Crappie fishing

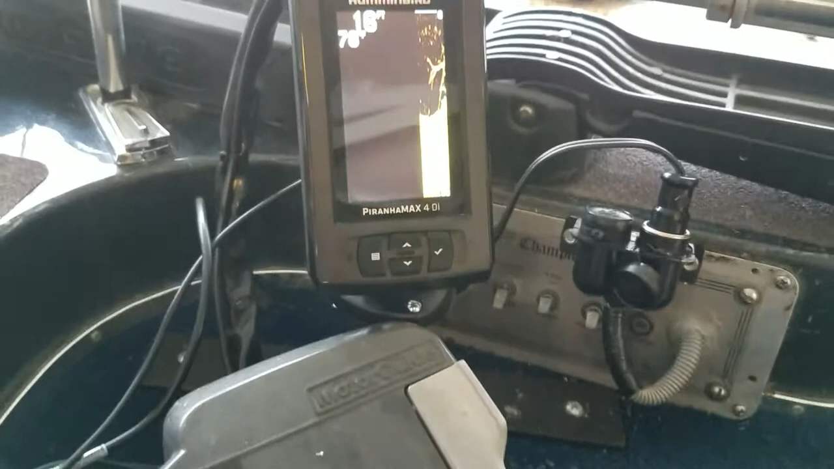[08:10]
it if i don't like it what i like about it what i don't like about it right now the biggest thing i see i don't like about it is it don't save your settings once you turn power
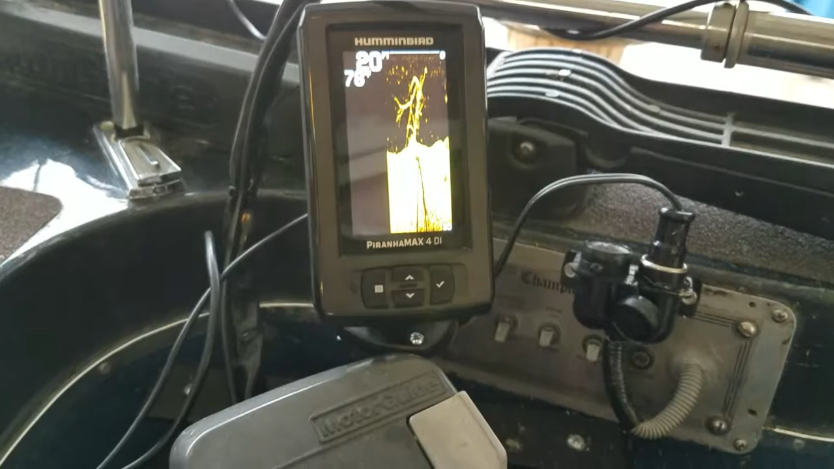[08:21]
off when you turn the power off you've got to go back to set your sensitivity turn your fish alarm on and off the screen
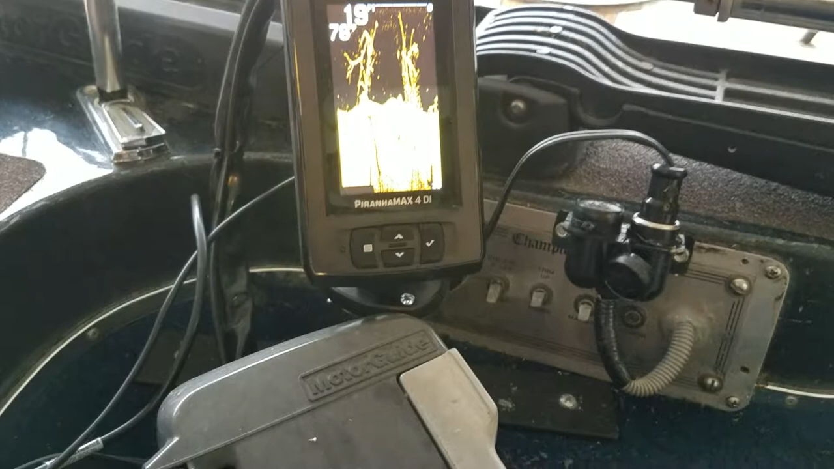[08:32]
crystal clear beautiful great images but i'll know a little bit more about it sometime in the future but that's kind of my basic setup that's kind of what i keep in my boat and like i said i don't spend tons of money on my fishing gear